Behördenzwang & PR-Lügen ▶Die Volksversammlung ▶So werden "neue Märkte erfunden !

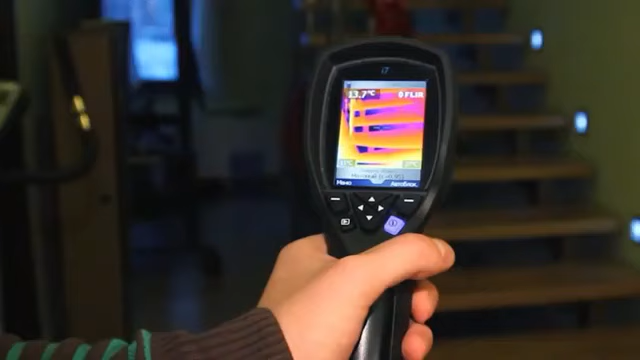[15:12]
Da rennen die Sachverständigen rum und
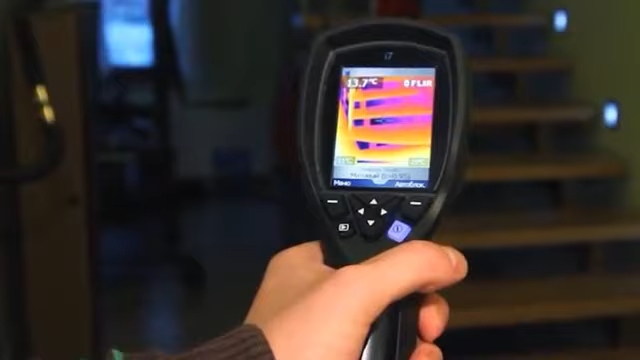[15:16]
fotografieren gut gedämmte Wände in tiefem Blau und sagen, das ist gut.
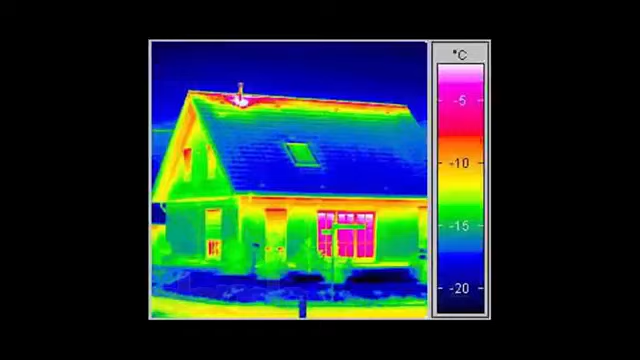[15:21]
Ja, dass damit mit dieser starken Abkühlung jede Nacht